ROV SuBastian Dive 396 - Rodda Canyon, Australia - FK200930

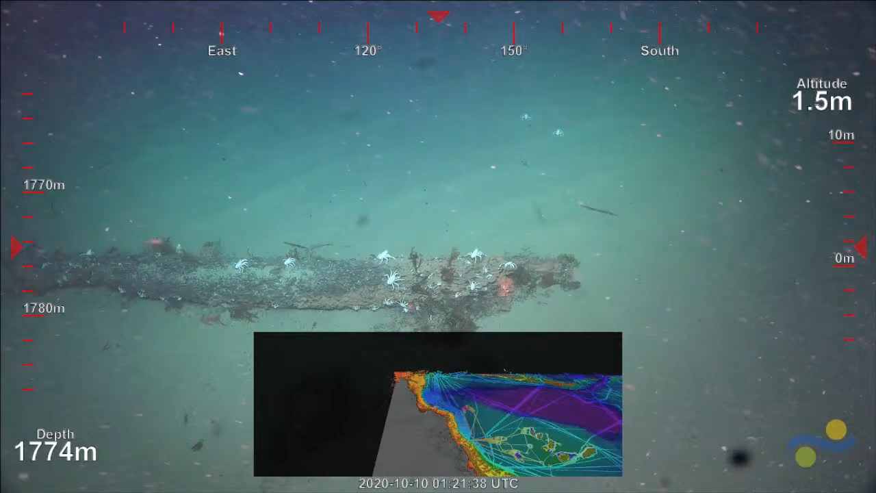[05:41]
There is a really distinct ancient river channel that connects to the head of this canyon,
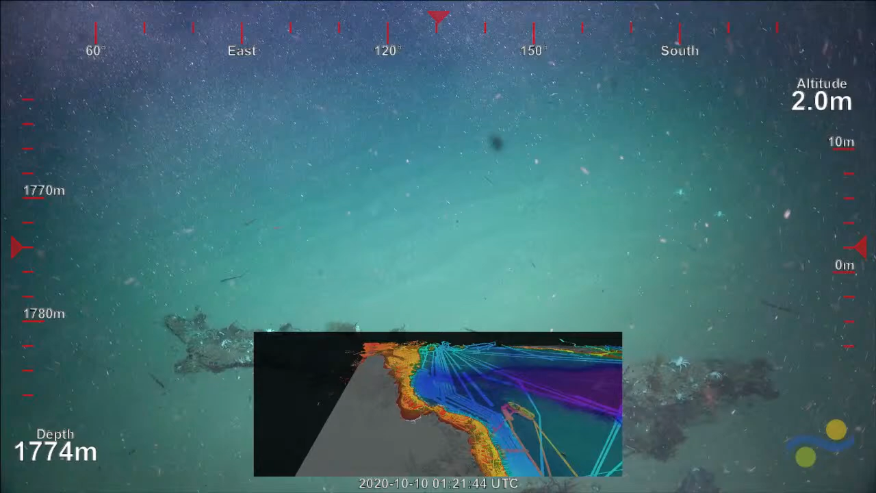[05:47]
and we guessed that it would likely have
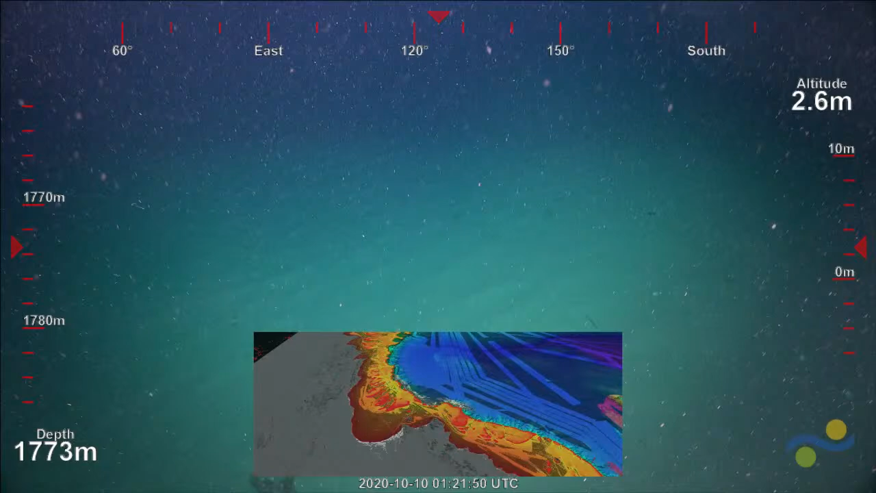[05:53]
material from the shallow shelf out into these deeper waters, and that's exactly what we're seeing here.
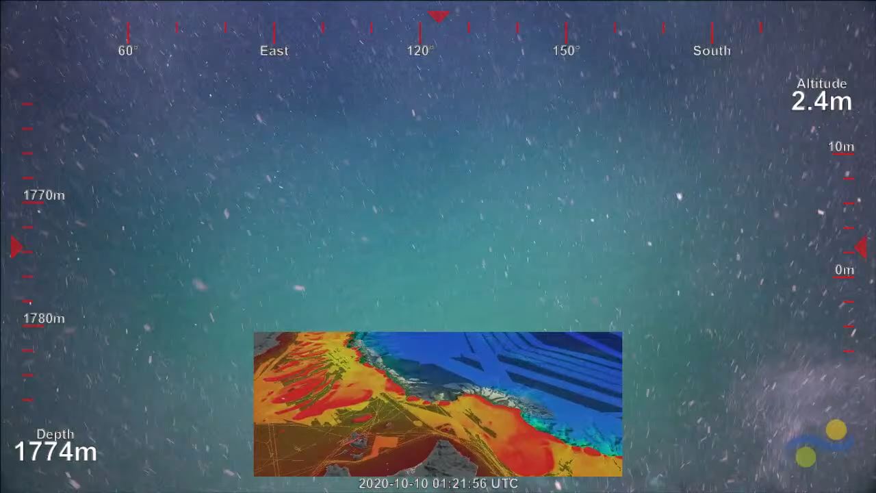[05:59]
There's a lot of wood organic material on the seafloor,
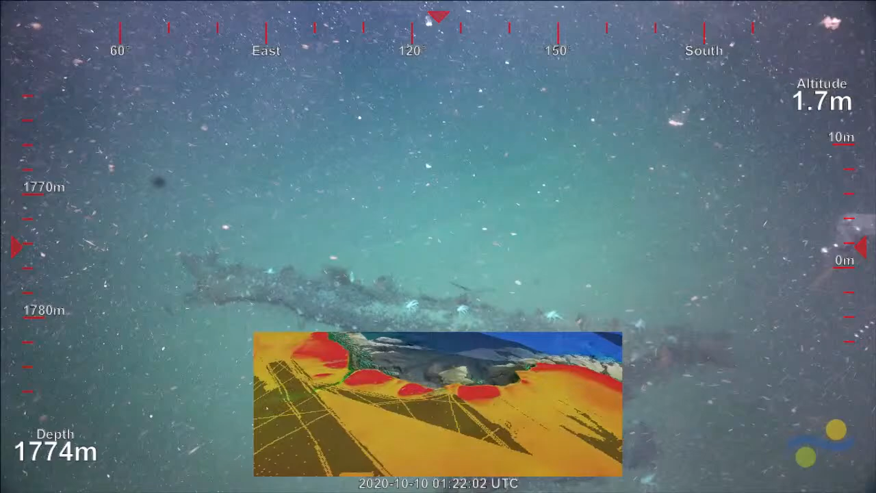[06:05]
so we've got we got coconuts in front of us.
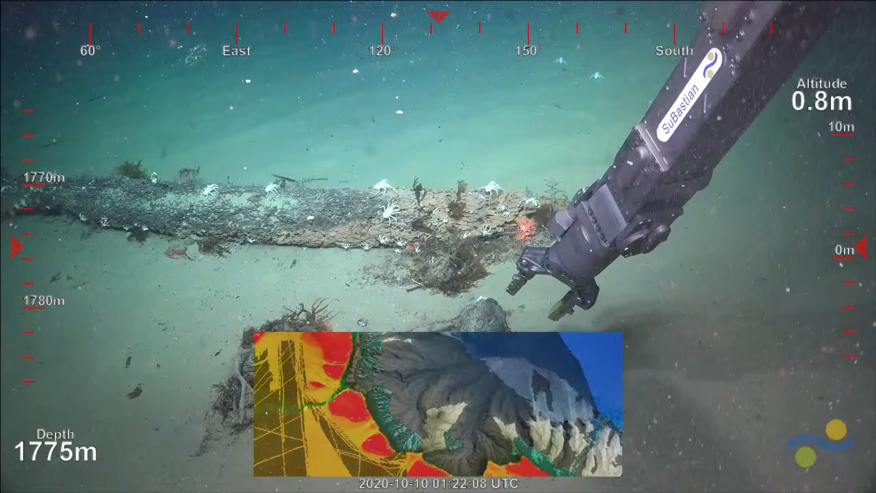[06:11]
And of course, a very large lump of wood as well. Unfortunately, we've also seen plastic bags. So we've picked up one or two already.
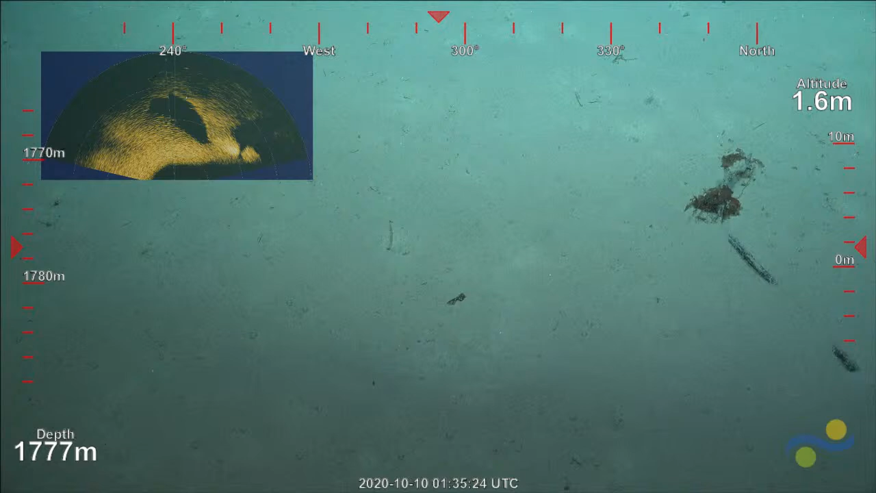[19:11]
Yeah, so lots of organic material. We've seen mangrove sticks, coconuts, sargassum weed, unfortunately plastic bags as well.
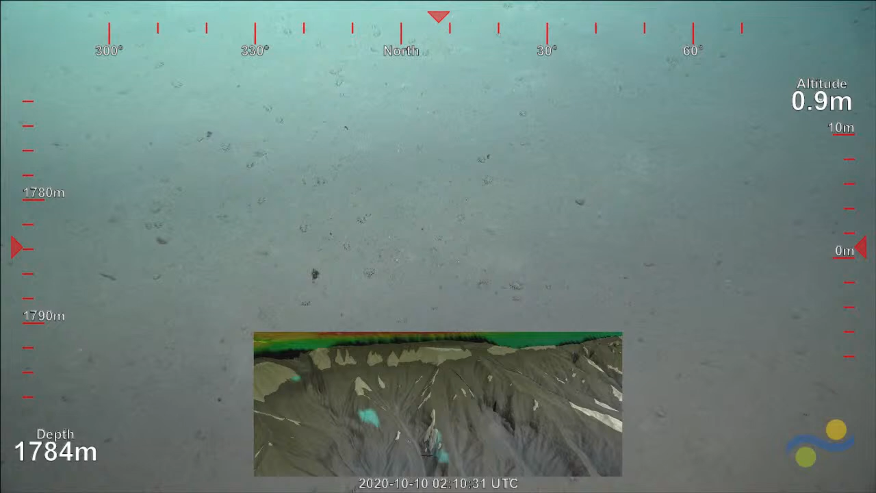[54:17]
So we've seen quite a bit of woody debris, looked like mangrove wood,
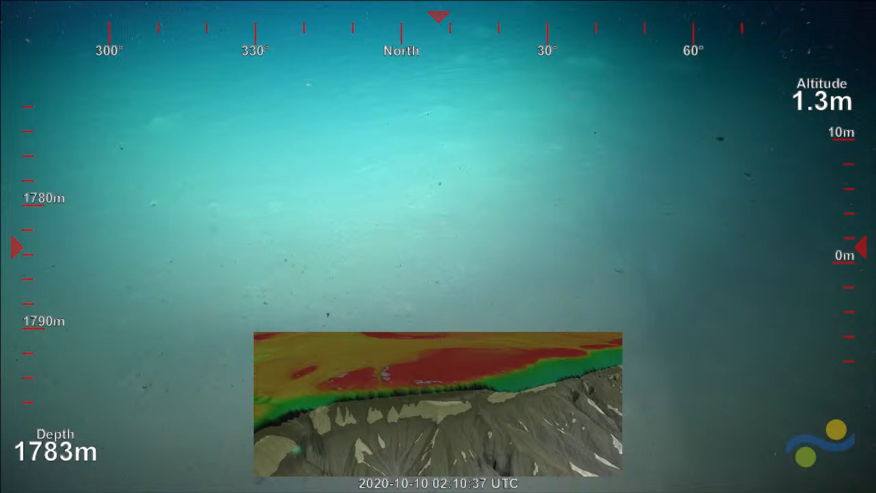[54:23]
sargassum and other algae that normally should be in the shallows.
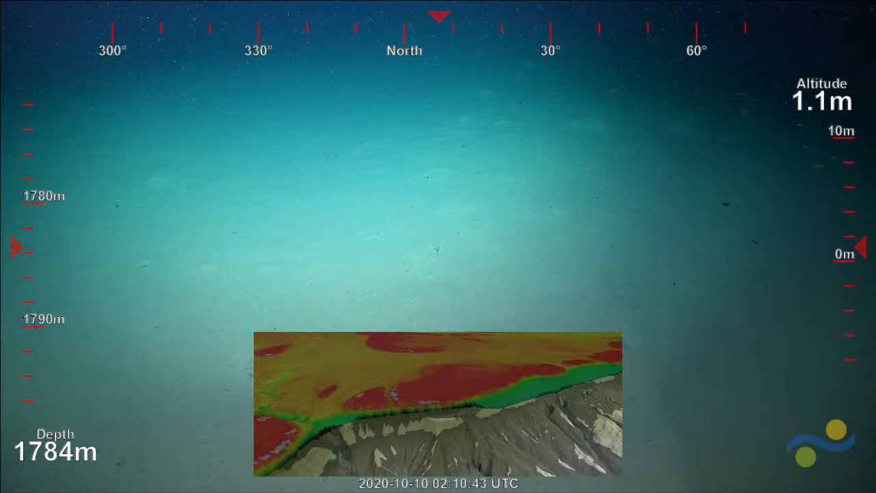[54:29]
So it's been transported and deposited here in the canyon. And coconuts.